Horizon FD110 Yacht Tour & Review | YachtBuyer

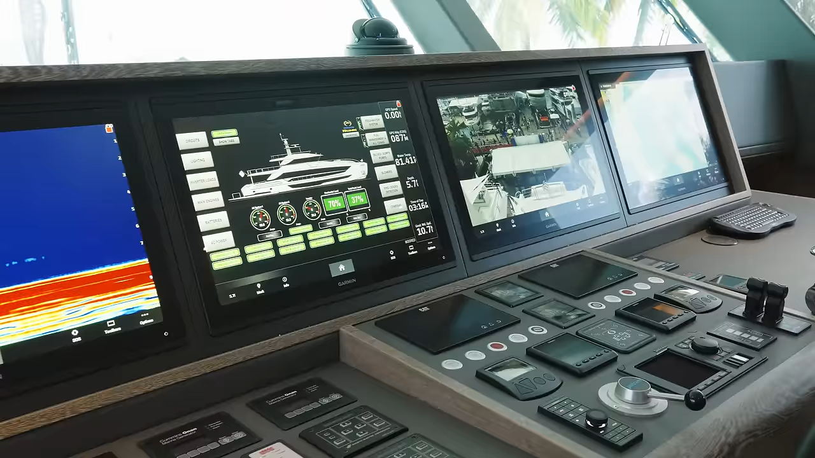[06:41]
garmin screens and actually this arrangement works really well because